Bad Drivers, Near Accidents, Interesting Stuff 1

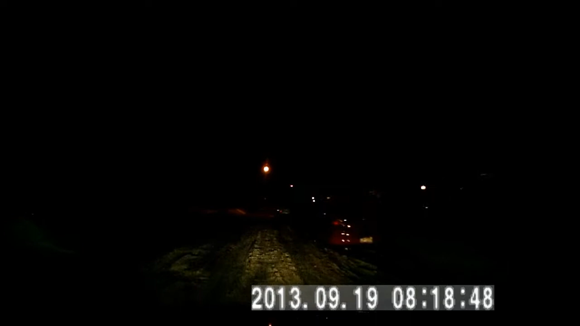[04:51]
My wheel has turned all the way to the, well, let's see. The top of the wheel is now at the nine o'clock position, and I didn't turn a single bit. I was expecting to turn like the last second, maybe the car on the left side has to wait. No, I'm not going to turn, and you're going to hit the car. So if that car was out maybe another foot, I wouldn't hit him.